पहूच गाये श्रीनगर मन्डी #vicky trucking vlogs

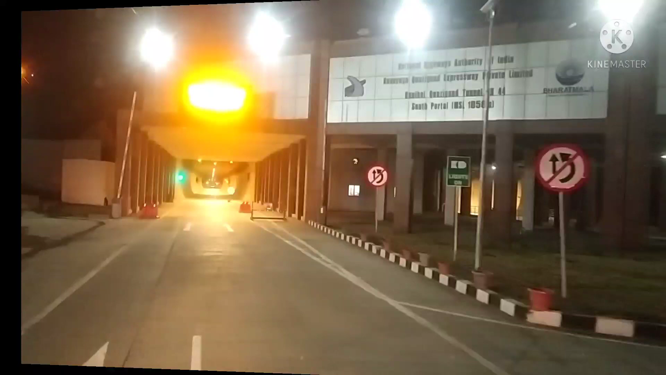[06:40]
क्या नजारा है और क्या लाइटिंग है यार, सुपर।
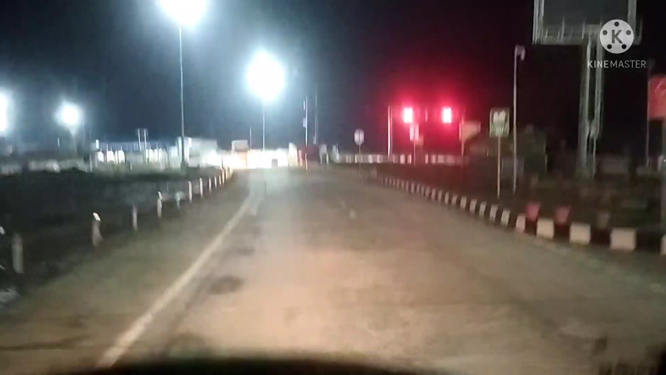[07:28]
ये यहाँ से कश्मीर लग गया है और हो गए हम यहाँ से कश्मीर में इंटर।